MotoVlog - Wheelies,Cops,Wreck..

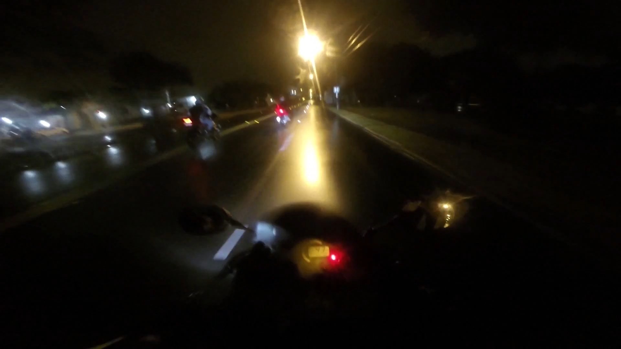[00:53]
I don't know how good my microphone is going to be We'll find out This is just a test run But it's my first night riding my baby again Hell yeah My black bitch
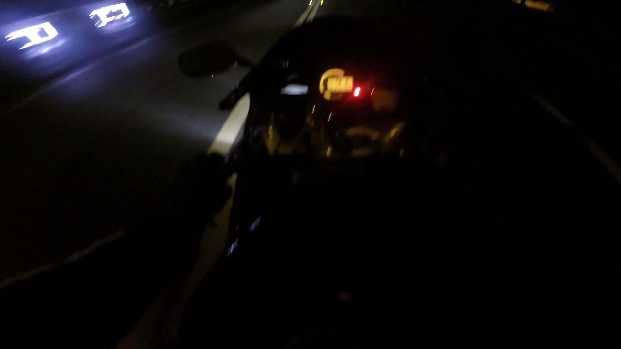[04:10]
God damn That was some fucking sliding That was cool I don't even think I was hitting the rear brake I might have Anyways, yeah I need my bike to get around And it's fucking wet and cold In Florida I'm not bitching Because everybody up north doesn't have fucking time to ride But I have to get around I want a truck really really bad I just gotta wait
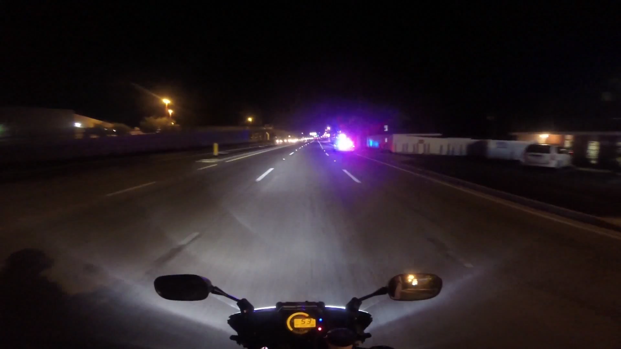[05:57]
My buddy just got pulled over for doing a fucking wheelie I don't know what to do I got the worst fucking headache Oh My knees all fucked up Wrecked my own bike today Oh my god It's fucking jamble boy